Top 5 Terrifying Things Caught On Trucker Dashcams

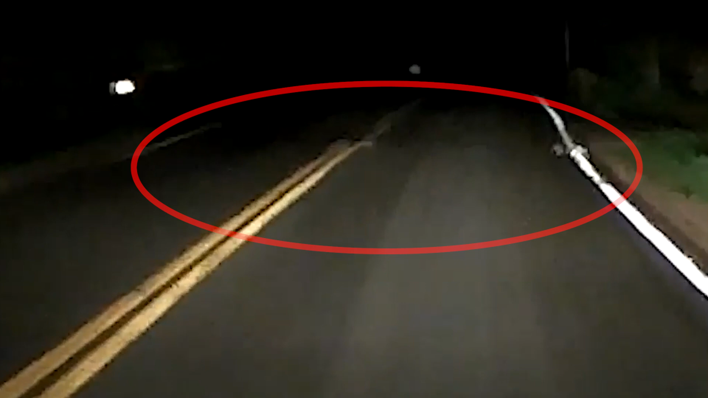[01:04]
Viewers of the video were quick to speculate that it might be an animal running across the road, perhaps distorted by the lighting conditions and frame rate of the camera.
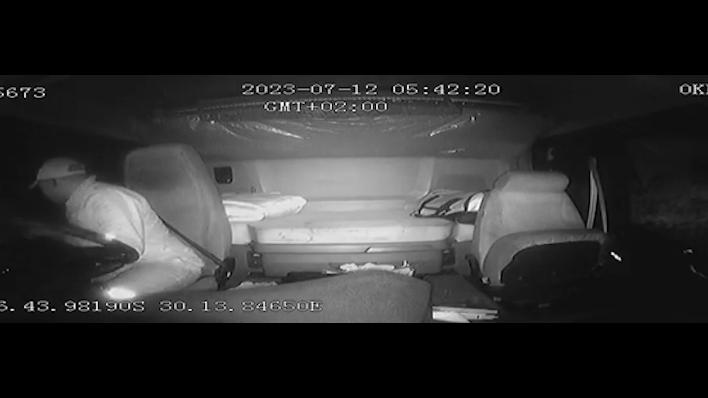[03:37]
And then, in a distressed manner, the man would enter the truck and was quick to grab a bottle with some sort of flammable liquid.
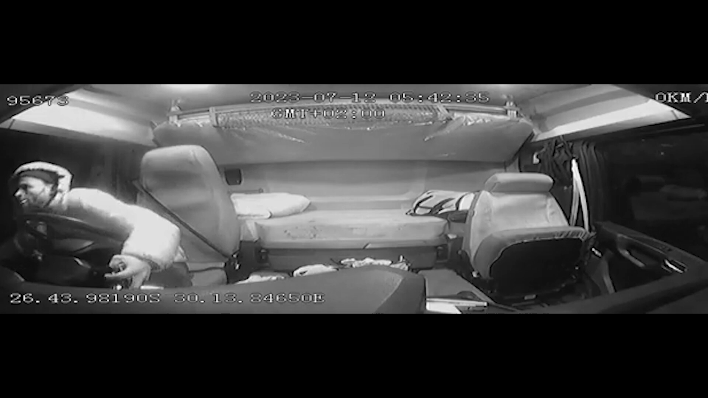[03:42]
Using it, he douses the interior of the truck and ignites the flammable puddle. And before he could burn himself, he ditches the vehicle.
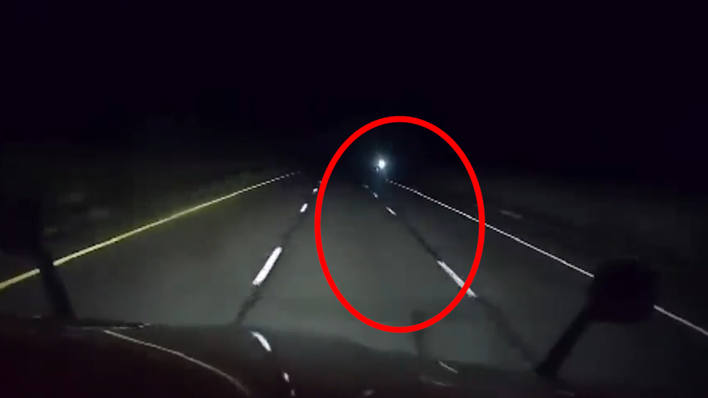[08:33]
And now that we're back from those seconds, I shall continue. He is positive the translucent figure y'all just saw looks like a person just standing in the roadway, explaining that he can see the lines through the legs that make up the figure.